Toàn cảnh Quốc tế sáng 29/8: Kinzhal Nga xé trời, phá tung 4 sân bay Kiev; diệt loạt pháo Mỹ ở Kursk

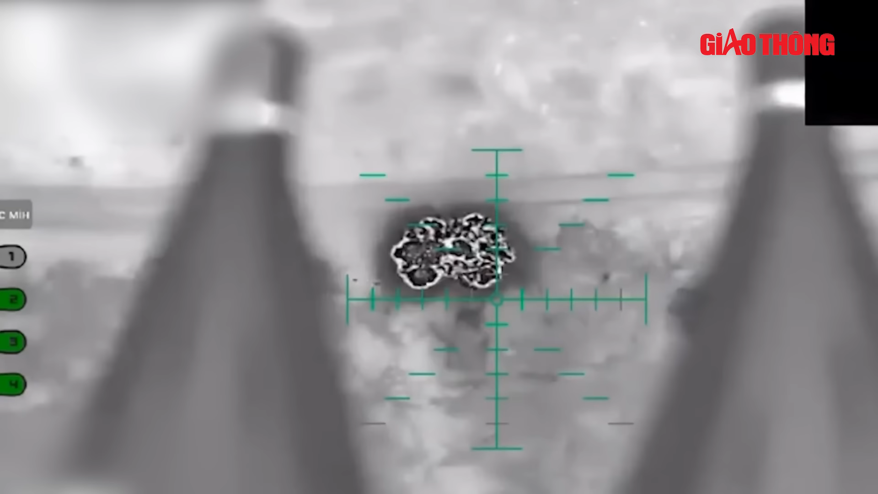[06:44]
Phía Ukraine cho biết lực lượng biên phòng đã sử dụng UAV trinh sát,
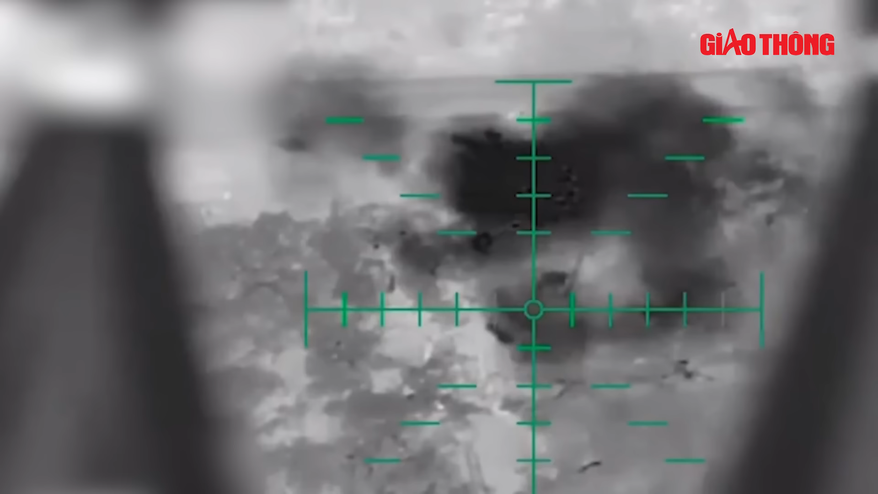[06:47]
UAV tấn công và UAV cảm tử để tập kích ba khí tài quan trọng của đối thủ ở Dneprychowska. Một xe tăng T-62 và một hệ thống Strzela-10 đã bị phá hủy hoàn toàn, trong khi một xe tăng khác bị hư hại.
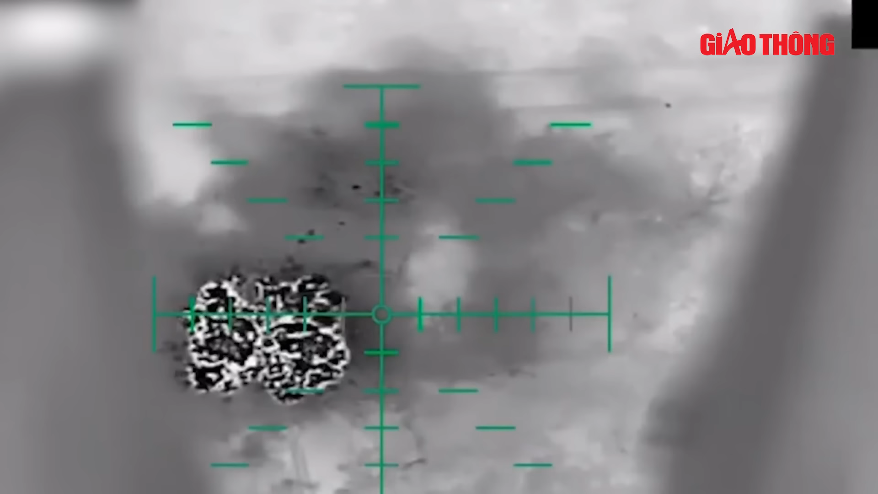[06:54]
Trong đoạn video, lực lượng Ukraine đã dùng UAV tấn công để thả bom vào hệ thống Strzela-10 và xe tăng T-62 của Nga.
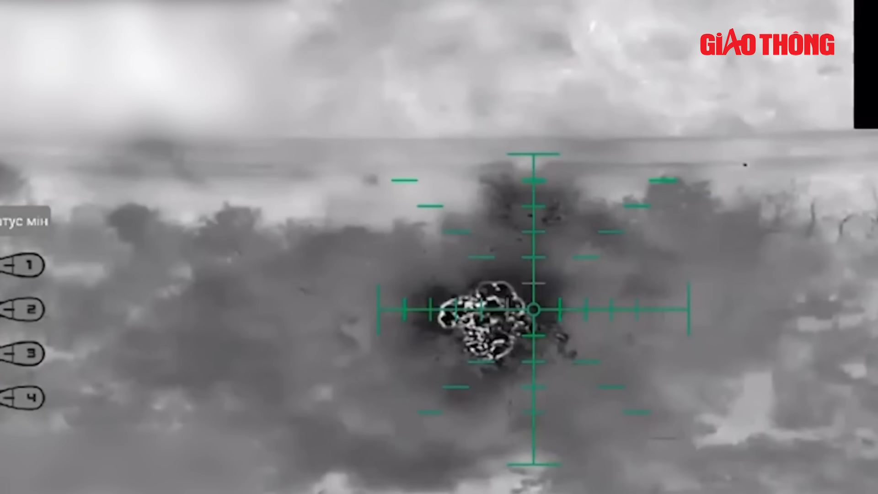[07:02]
Những đòn tấn công chính xác khiến hai phương tiện này bốc cháy và phát nổ dữ dội.